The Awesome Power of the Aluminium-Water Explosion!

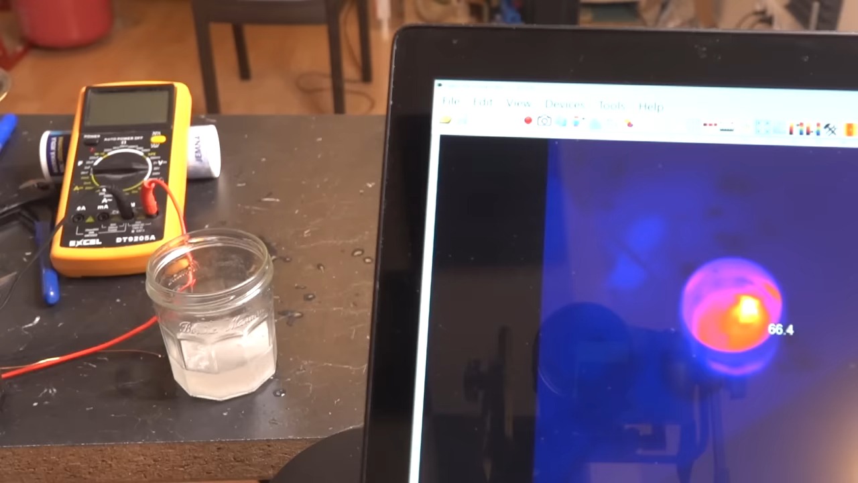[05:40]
little a little bit of aluminium foil 70 and that's incredible that you're generating that much heat whilst just stuck in a glass of 40 degrees 80 it's hot enough to burn you 90 that's boiling the water at this point
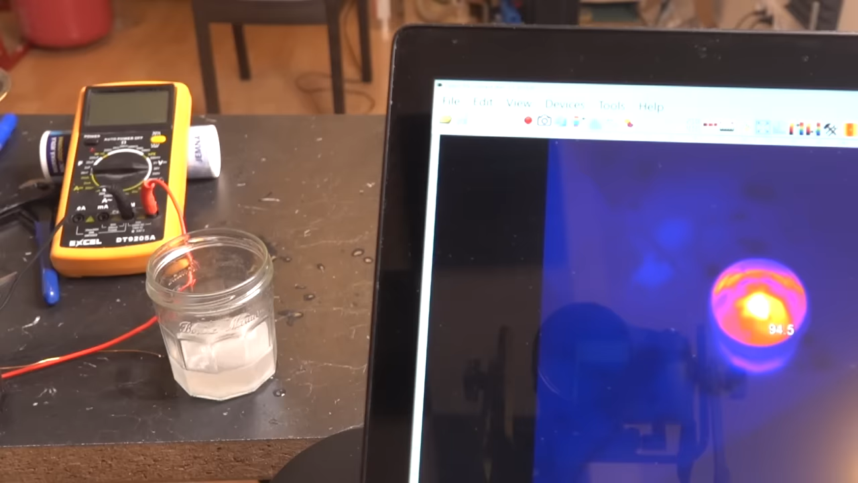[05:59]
that's actually to the point where it's just boiling the
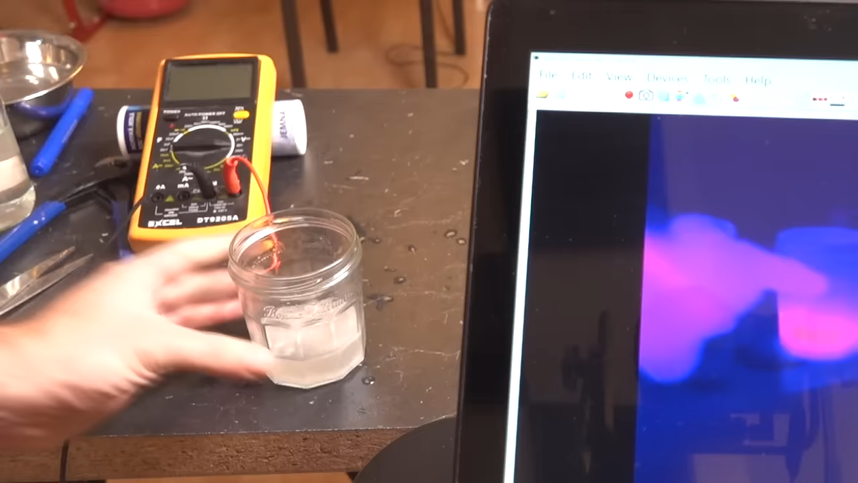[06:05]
water let's take a look what it looks like with the camera